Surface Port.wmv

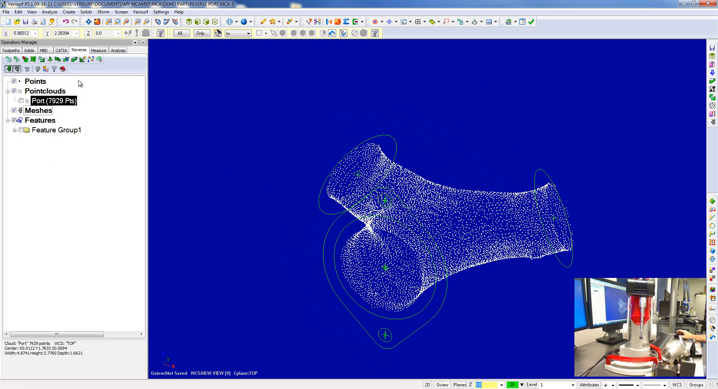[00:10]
okay after we get enough points collected we can go ahead and mesh it so in the reverse we'll right click and we'll create a 3d mesh
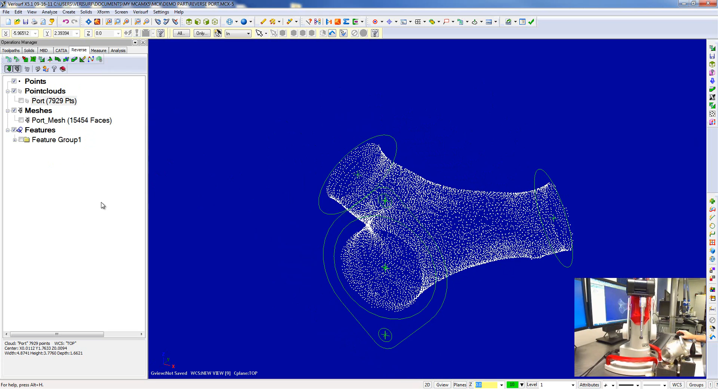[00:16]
right here you can see the triangles you can turn those off just see the mesh not too bad
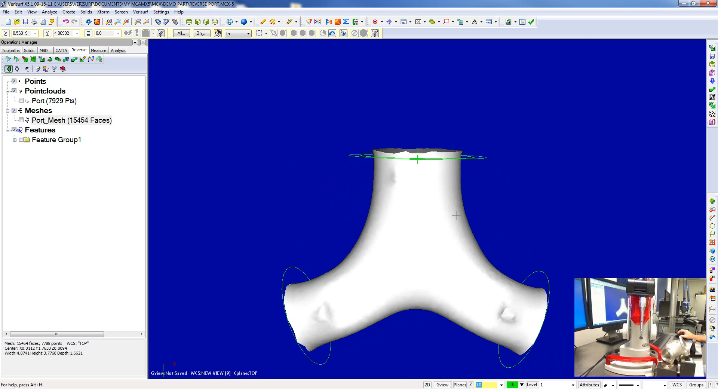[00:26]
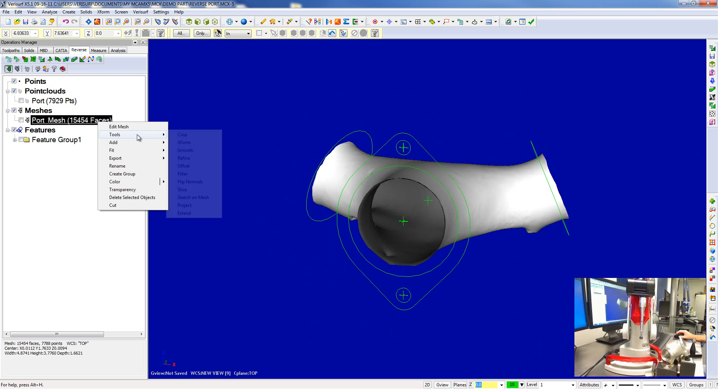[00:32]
what we're going to do here is we're going to offset it for the probe so i have a half inch diameter probe i'm going to offset it just like that i
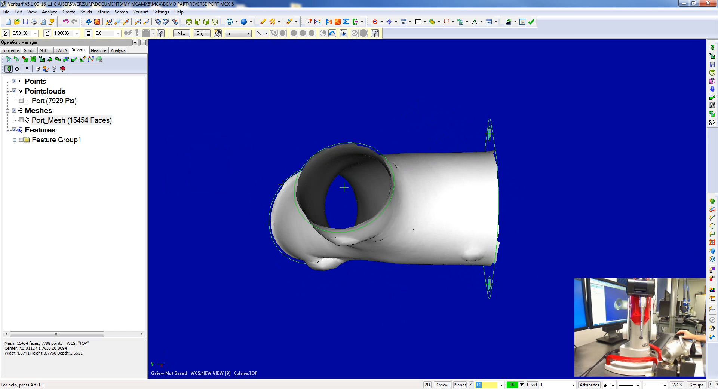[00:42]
think this see here that it's a pretty good match this is a raw mesh i'll clean it up trim the edges and make a surface just to show you uh that we could build to a mesh this
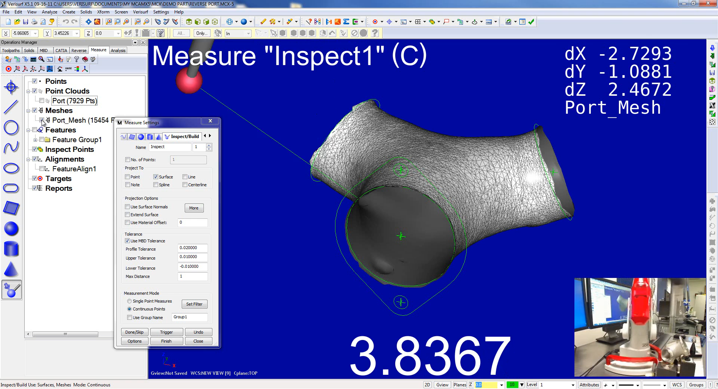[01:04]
is real time inspecting to the mesh so as you can see that's the distance in real time to the mesh
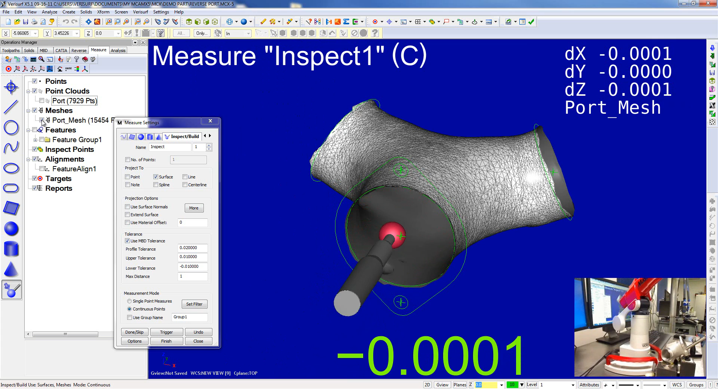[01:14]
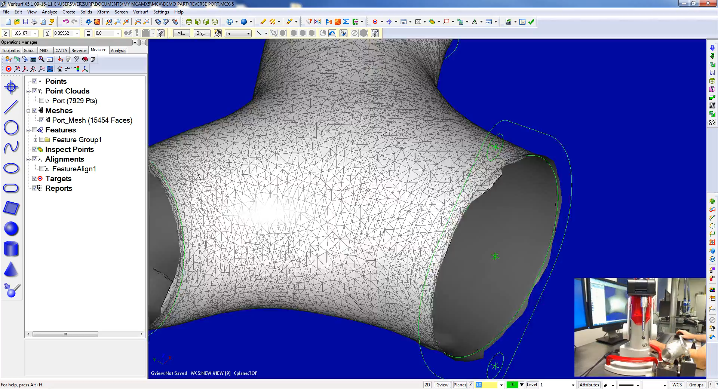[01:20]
i rolled over the edge so i want to trim this back a little bit
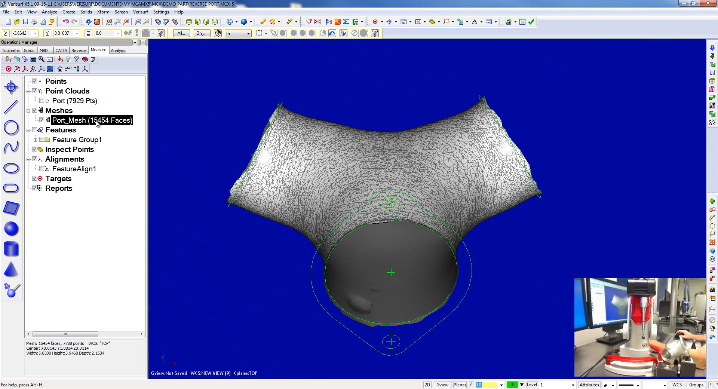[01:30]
so let's go ahead and crop crop it we'll go ahead and
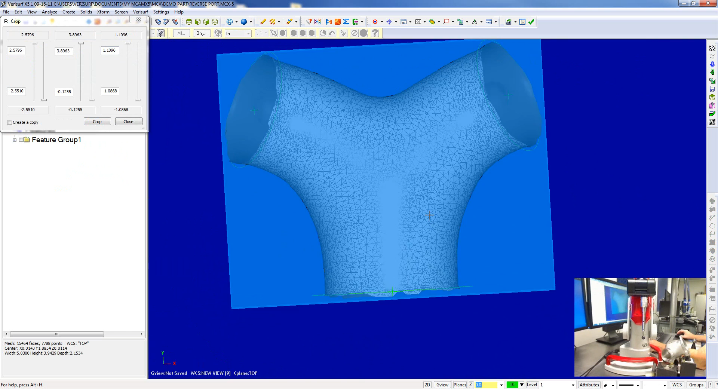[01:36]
crop the y here
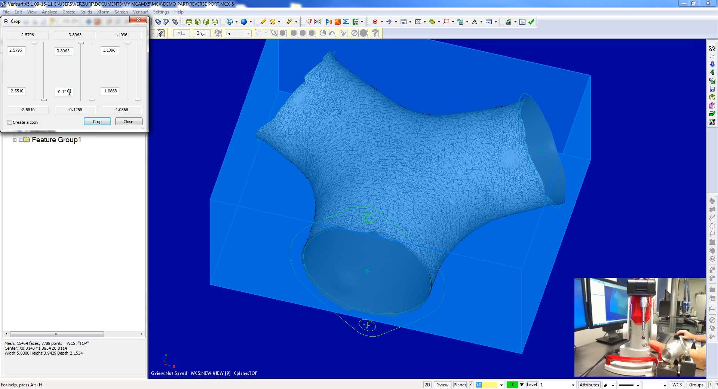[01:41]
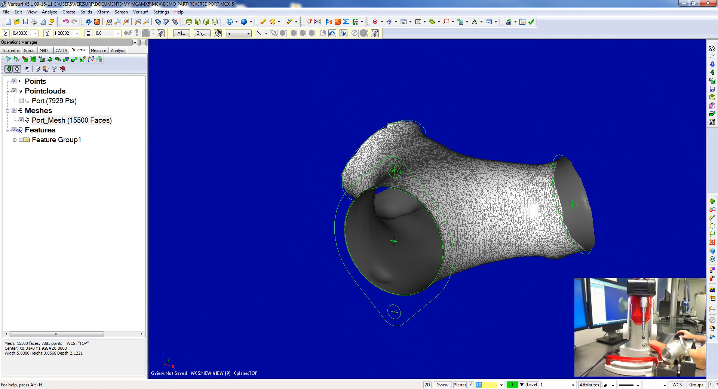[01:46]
now let's uh that is wcs that circle that way we could crop crop the z on that one
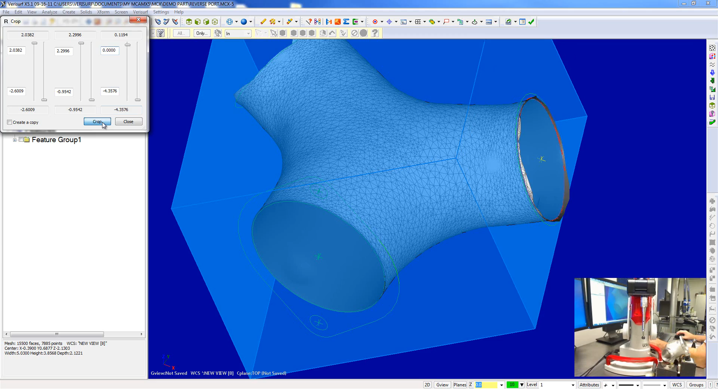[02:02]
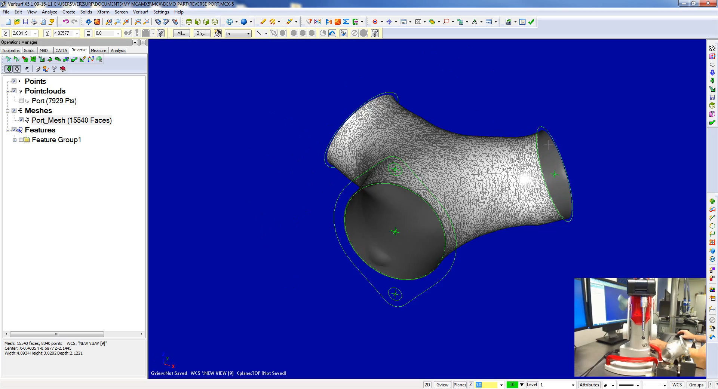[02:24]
the way we get sharp edges of a mesh so i have a nice tight mesh here i'll also refine it to make it even finer go ahead and refine the edges
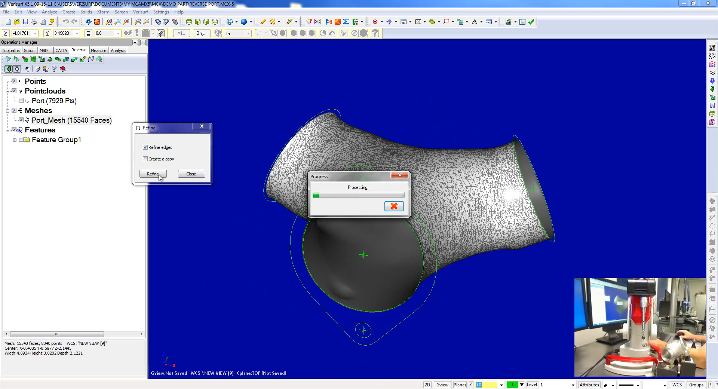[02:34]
now what i have is a very tight clean mesh surface which can be machined or surfaced
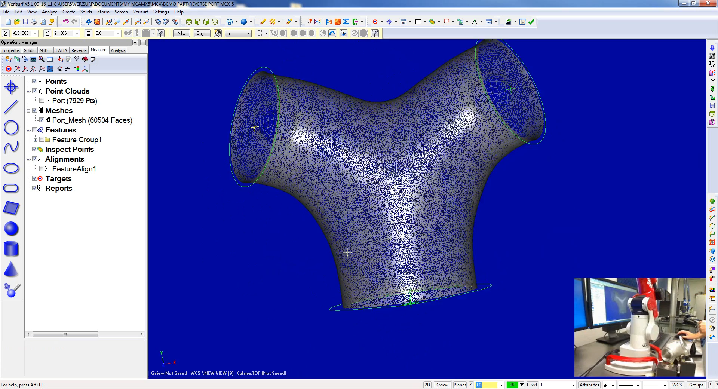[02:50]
from here i'll go ahead and surface it so from a mesh we can use our auto surface i'll go ahead and do a hundred surfaces
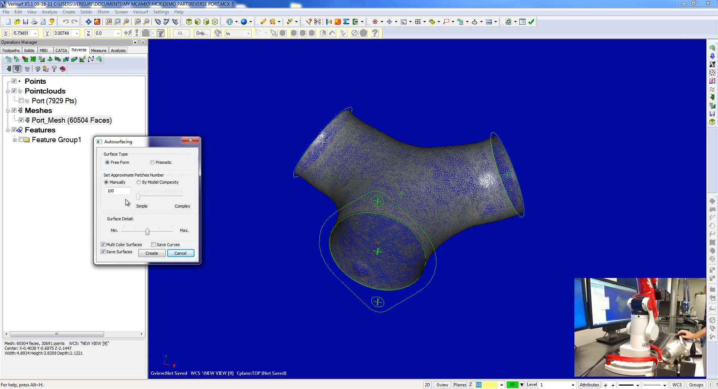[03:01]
approximately and go ahead and create the surfaces
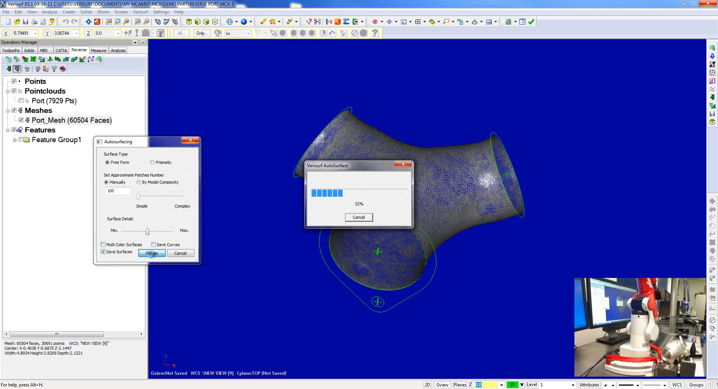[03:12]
this will create cad surfaces that we could turn into a solid model okay now i can turn off the mesh now i have cad surfaces